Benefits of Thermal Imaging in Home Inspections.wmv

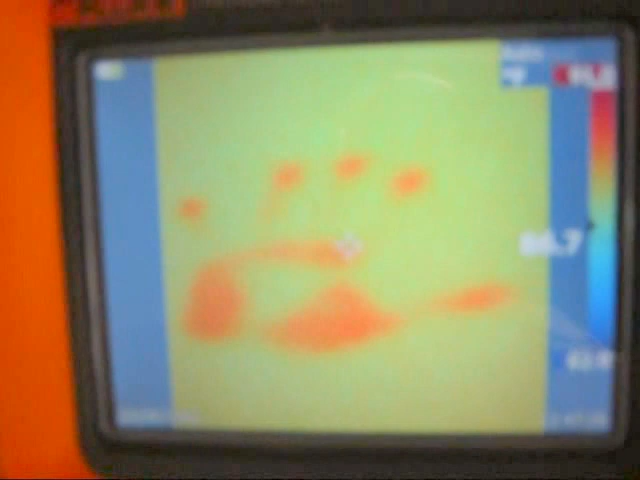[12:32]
Maybe a half degree difference. Now here we're in an older home.
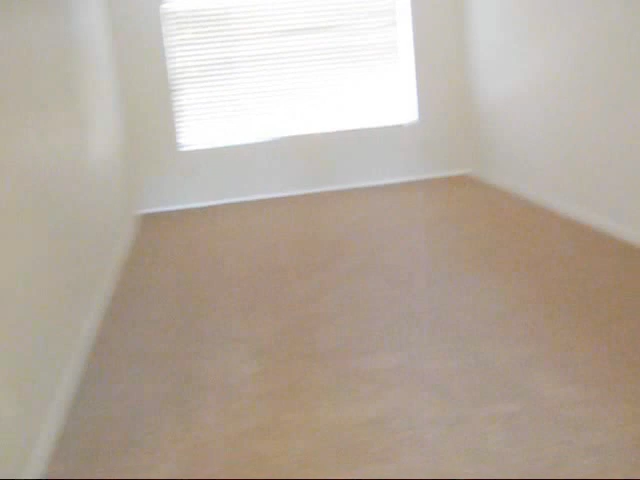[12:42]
Freshly painted, new carpet. It's about 80 degrees in here right now.
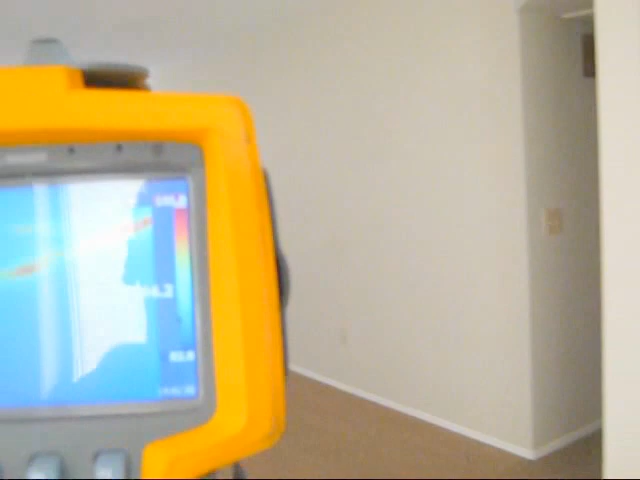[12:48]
And I start looking at ceilings.
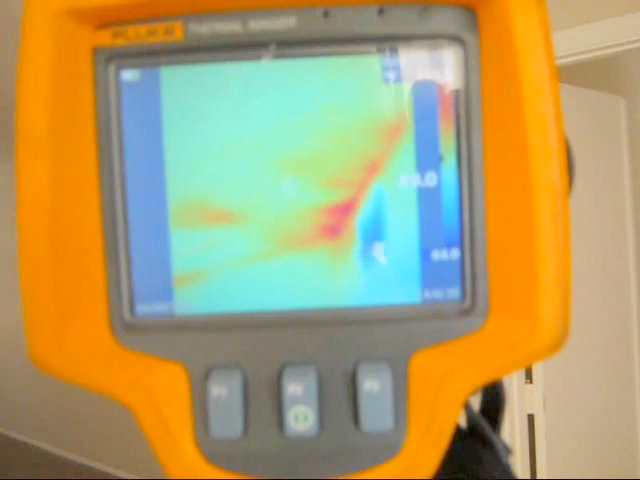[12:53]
I see areas in the ceiling that are 110 degrees.
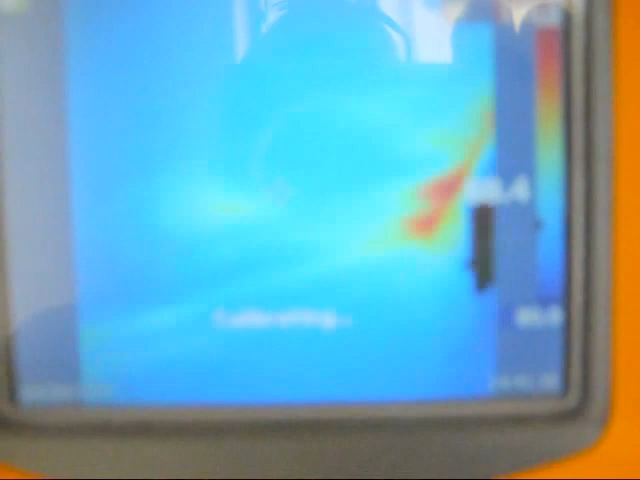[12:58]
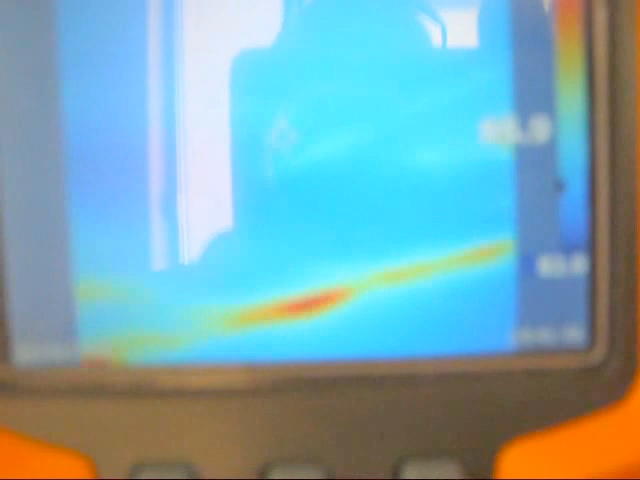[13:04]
So most likely somebody's been in the attic digging through, doing wiring.
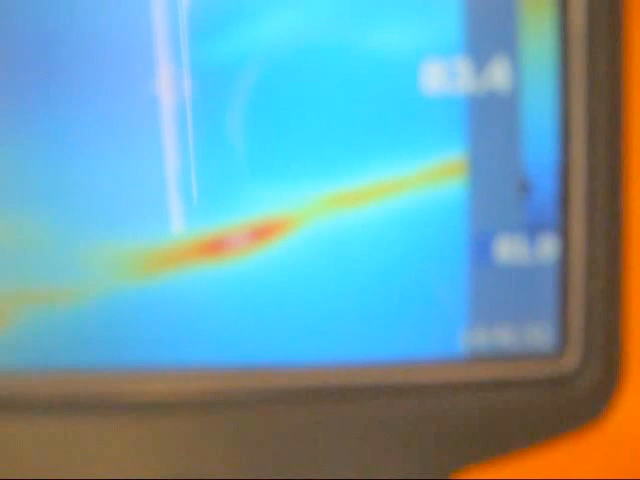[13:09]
They've moved insulation out of the way.
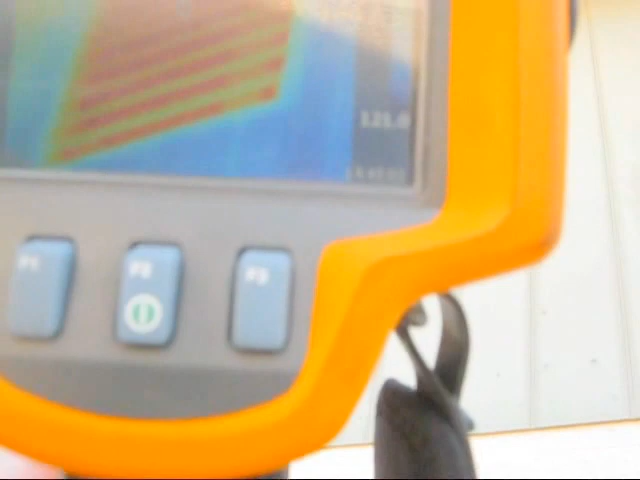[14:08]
And looking at this right now, the attic temperatures are 150 degrees or more.
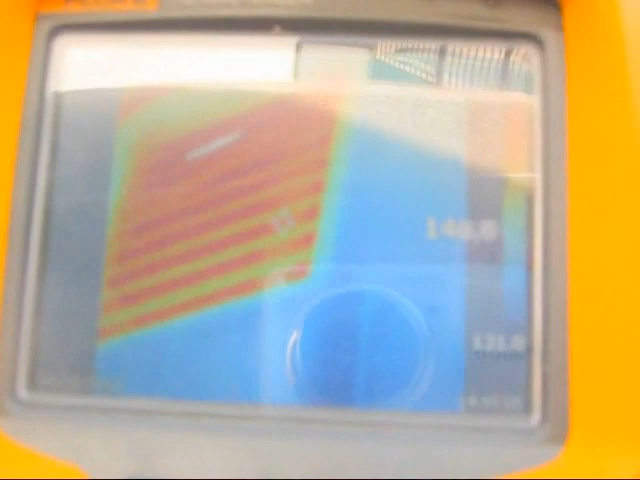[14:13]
Heat like that, it's going to work its way into your home.
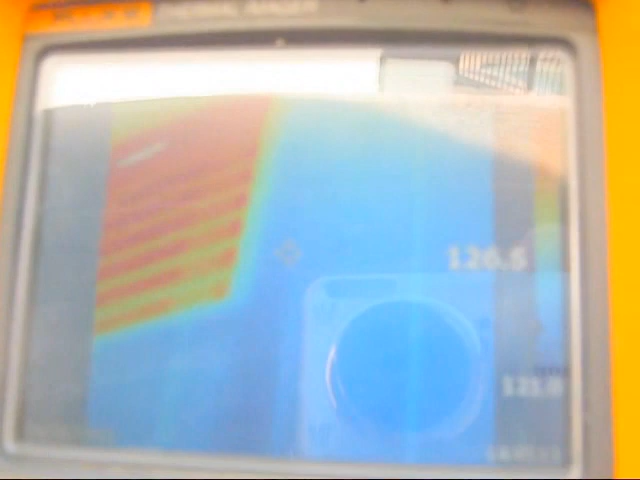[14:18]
It's also going to overheat your roof and reduce the life of your shingles.
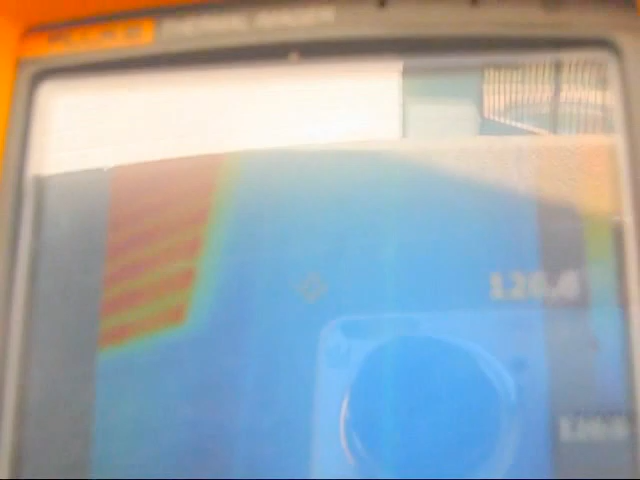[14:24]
And we talked about ventilation on the overhangs of your roof and not having ventilation.
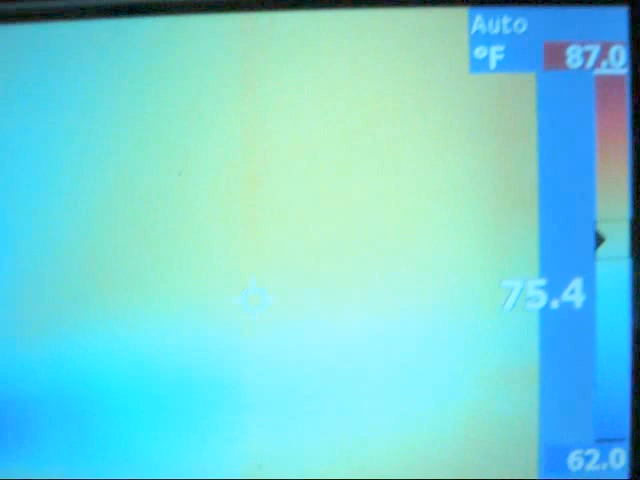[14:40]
On screen: spot 75.4°F, scale top 87.0°F, scale bottom 62.0°F
sometimes the wind will blow and blows all the insulation back.
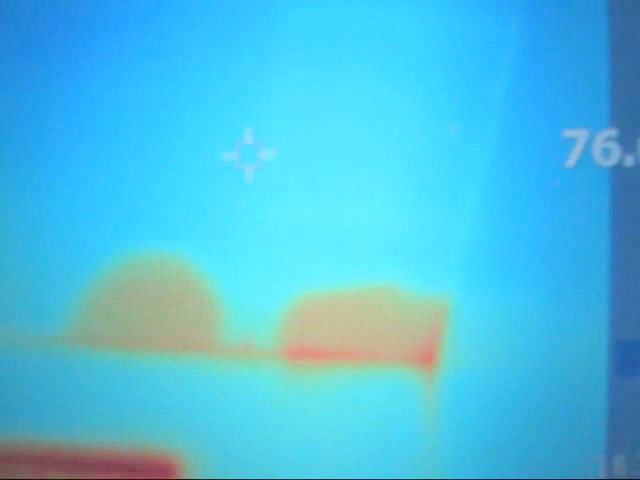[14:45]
So then you have voids there. We're seeing 98 degrees here in these red areas.